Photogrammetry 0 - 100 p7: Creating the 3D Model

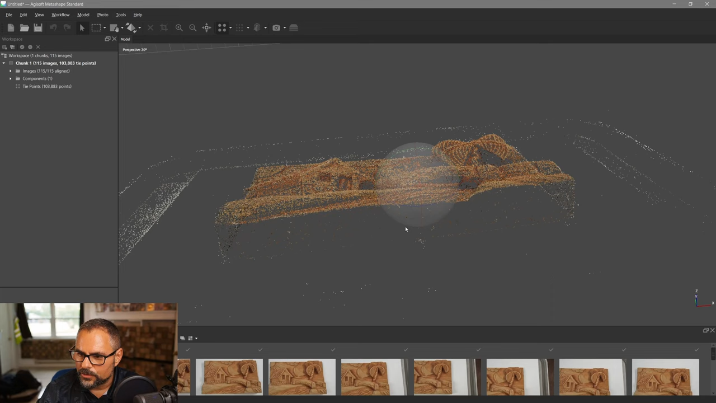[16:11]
know from the pictures of the contrast points so let's go ahead and look at the cameras so i'm going to go ahead and press this little camera button here and zoom out a little bit and you can see that all these are showing
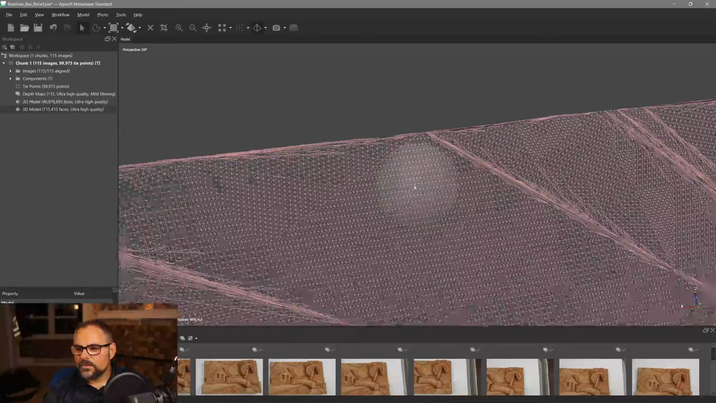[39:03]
something not the patch job i would have done but uh